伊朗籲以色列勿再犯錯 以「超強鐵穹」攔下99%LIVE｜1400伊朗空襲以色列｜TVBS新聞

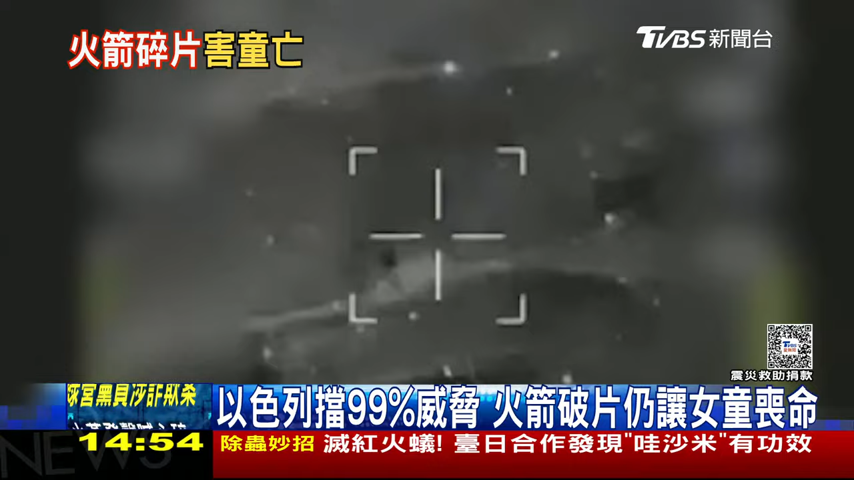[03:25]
以色列国防军宣称99%的来袭武器都遭到拦截击落他们也公布最新影片佐证